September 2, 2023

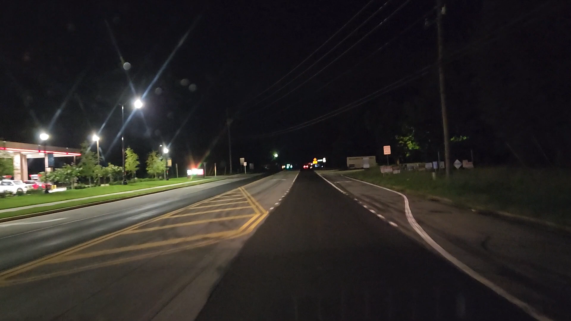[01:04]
Georgia Highway 124, which dead ends up there, up north to the left, goes all the way down through Lithonia if we go to the right through Lawrenceville,
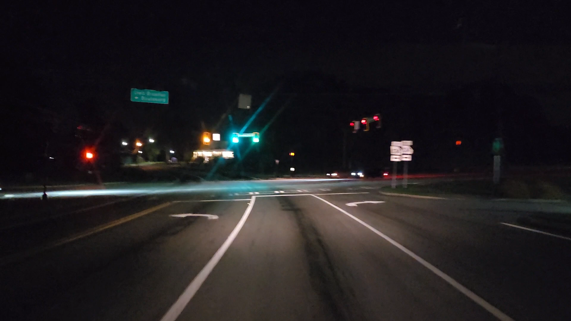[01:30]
Snellville. And this is Georgia Highway 53. I need to zoom it back in, don't I?
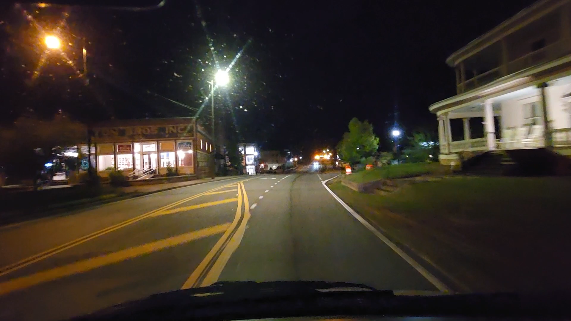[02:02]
Can't tell if you can see as good. It may be okay.